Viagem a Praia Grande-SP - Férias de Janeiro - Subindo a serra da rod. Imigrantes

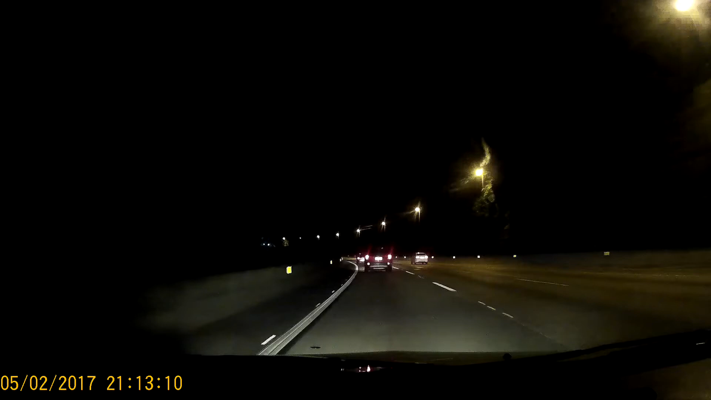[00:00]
Boa noite, pessoal. Estamos subindo aqui a serra, né? Daí pela Imigrantes. Rodinha presa aqui, ó, domingueiro, dando tudo na esquerda aqui sem querer andar. Maravilha, né?